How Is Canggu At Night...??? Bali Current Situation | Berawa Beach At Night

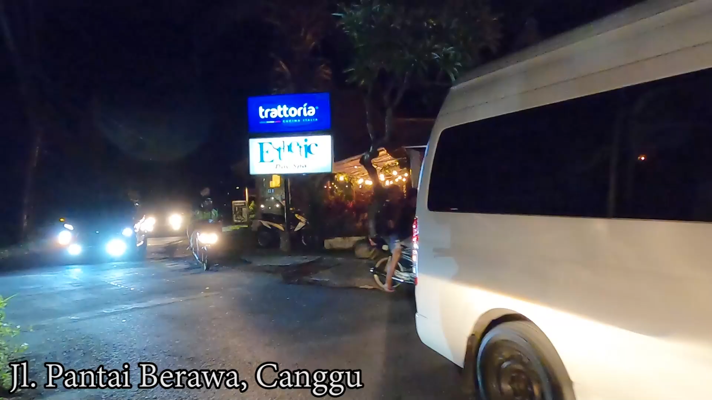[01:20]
And anyway, here in the front of us there are some restaurants open. And Canggu is actually very famous with the traffic area in Bali, guys.
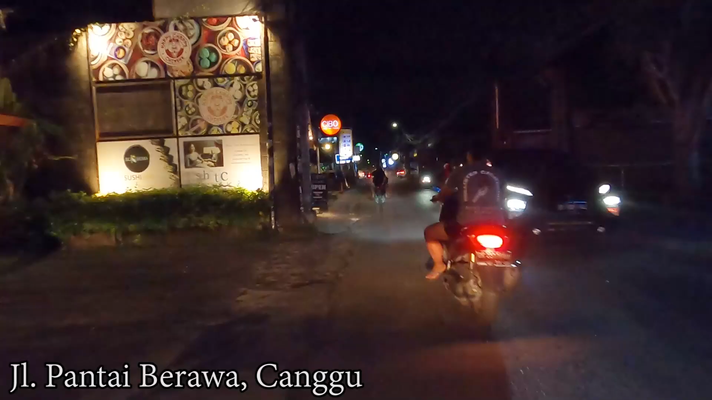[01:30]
So let's see what is happening tonight. So for those of you that love to stay in Canggu or planning to stay in Canggu,
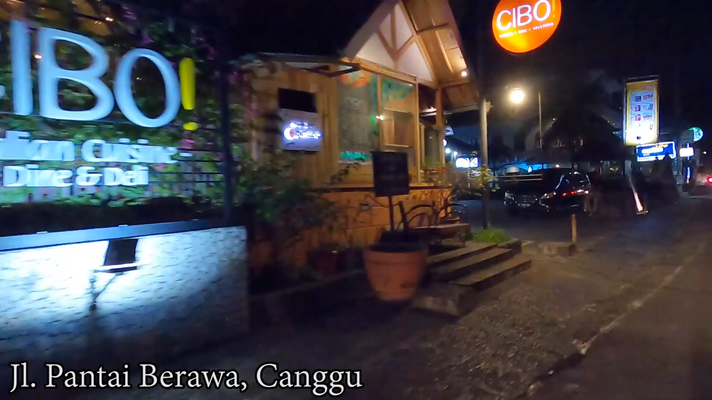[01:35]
you know what to do or what to expect around here.
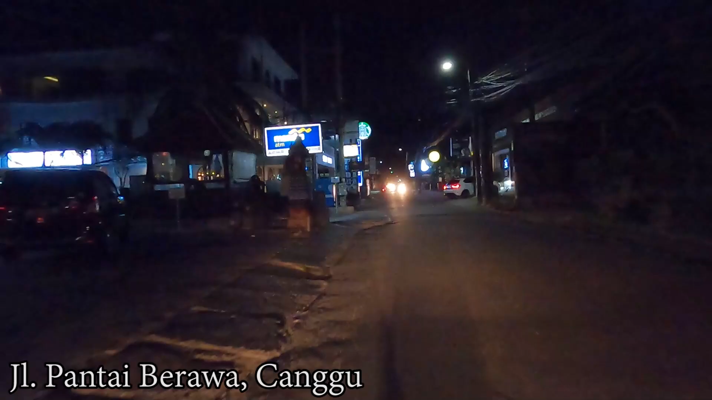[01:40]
Here on the left side there is a Starbucks, and anyway, of course, Starbucks is always open.
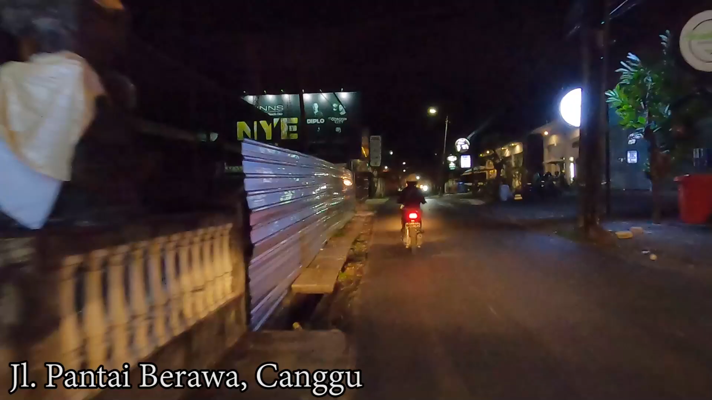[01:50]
And next to it here on the left side, I don't know what they are building, but let's see in the future.
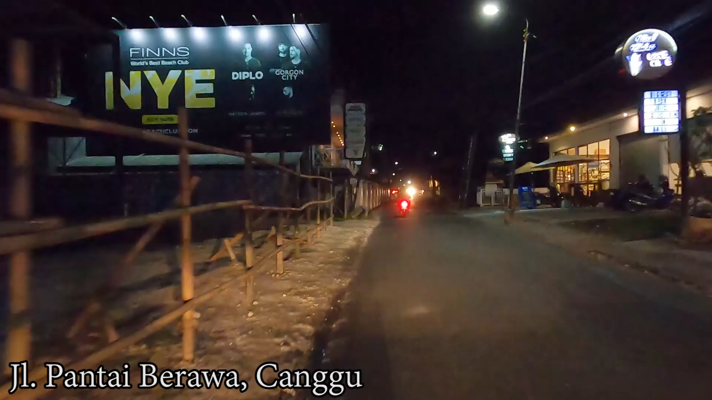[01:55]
And along this street there are a lot of cafes or small shops are open as well, guys.
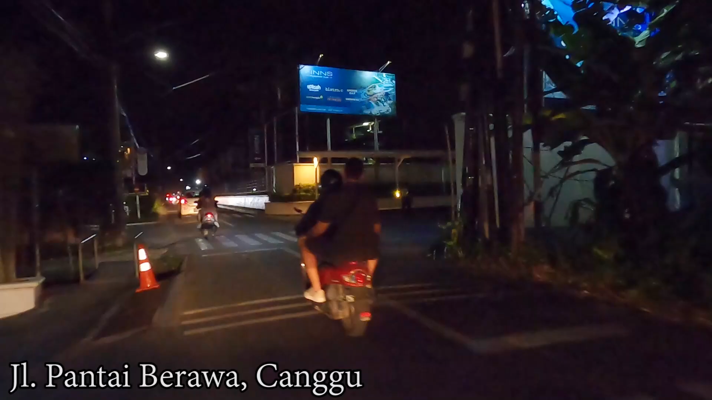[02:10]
And here on the right side, this is the football field.
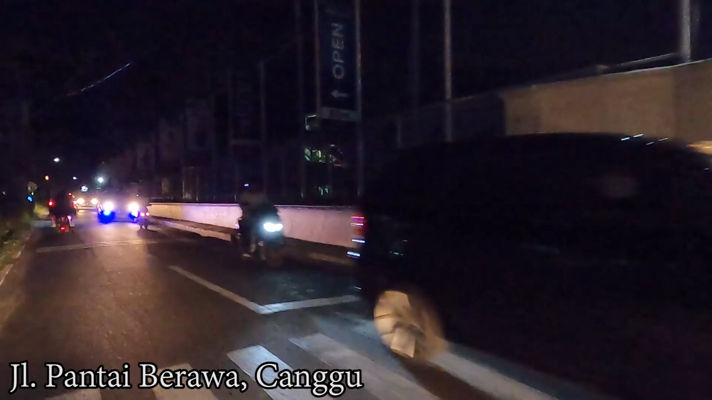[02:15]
So you can play football there, and also there are other activities like water boom or water splash, I think the name.
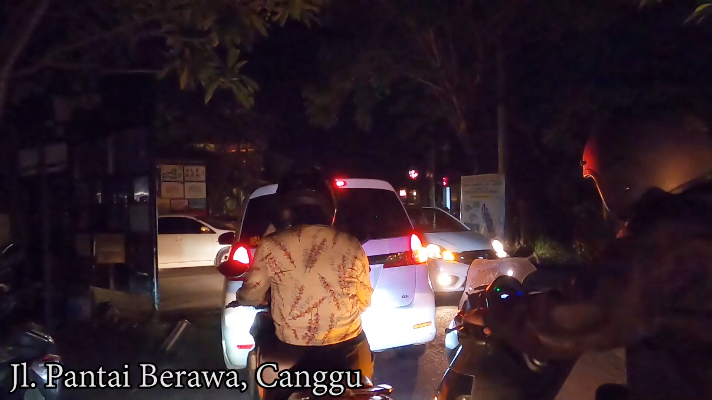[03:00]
Definitely here is a bit traffic, guys, and if you go straight you will go to the main road, which is the, if you go to Seminyak also you can go there, but this time let's go to the left and let's keep driving along this Jalan Pantai Berawa, guys.
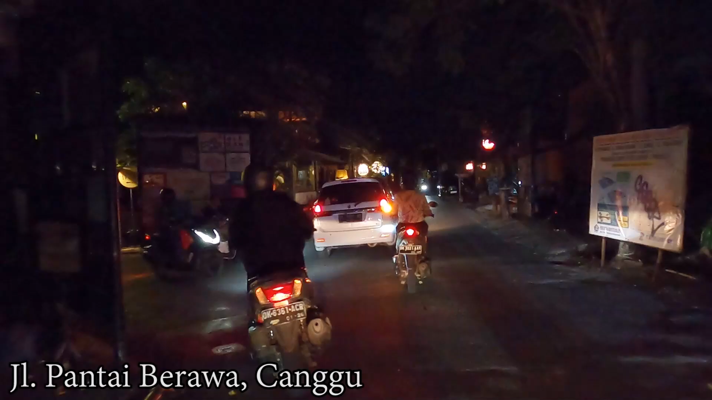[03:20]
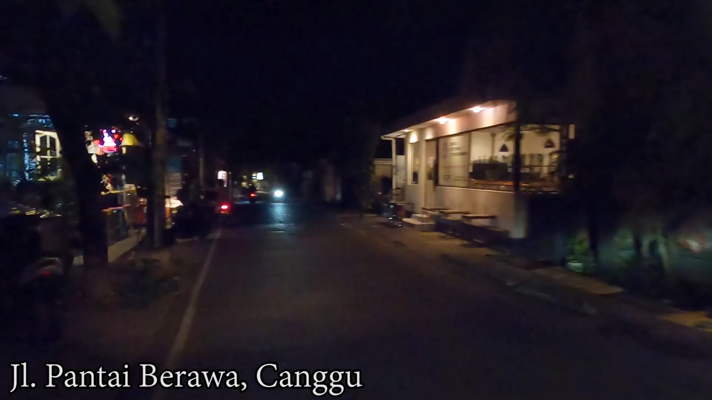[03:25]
Okay, so let's continue. Unfortunately, here is a bit dark, but there are some businesses open here on the left side.
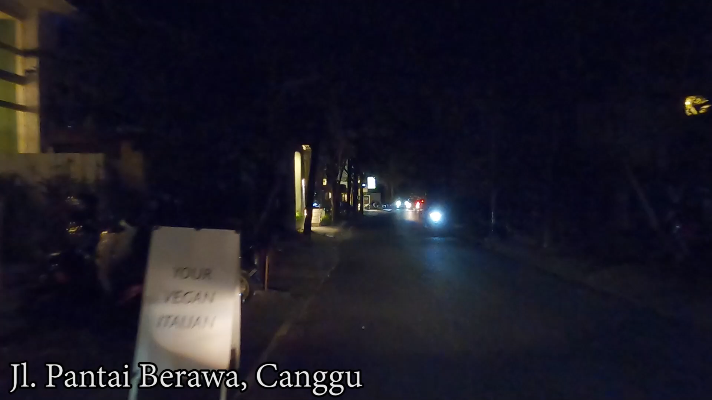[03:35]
Like small cafes, shops, they are still open.
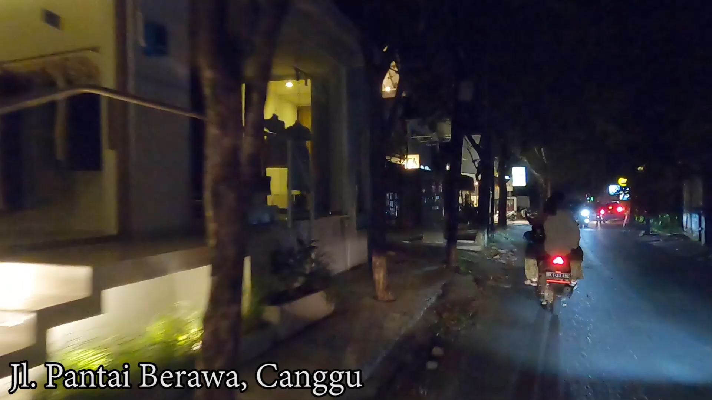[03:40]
So if you like to do some shopping by this time around in this area, you still can do. And here on the right side is a bit traffic.
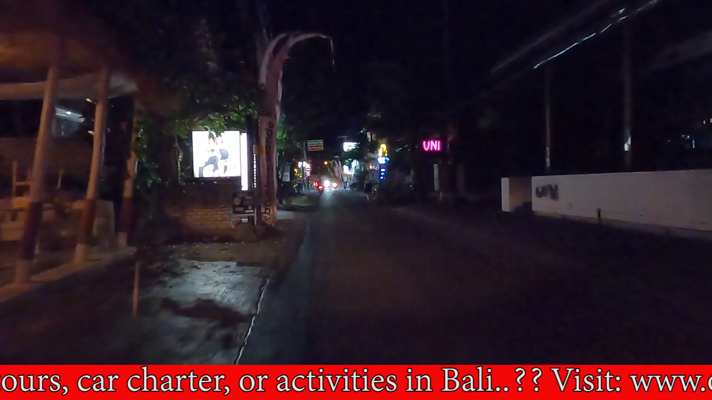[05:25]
And here on the left side is the Bamboo Blonde. So if you like to do some shopping at Bamboo Blonde, they have one here as well.
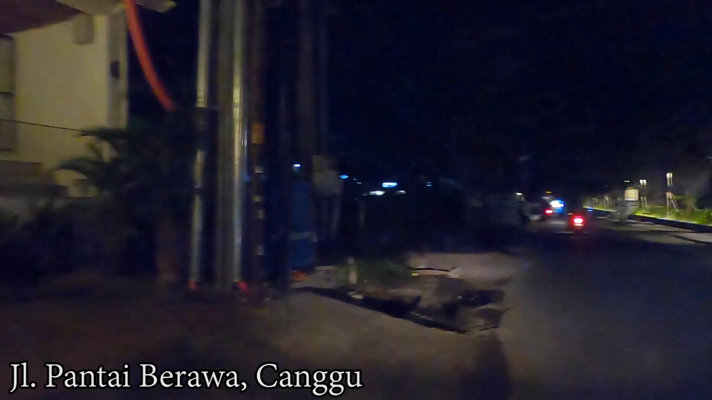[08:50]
And here on the right side is the Atlas Beach Fest. So this is kind of like the biggest beach club in Southeast Asia.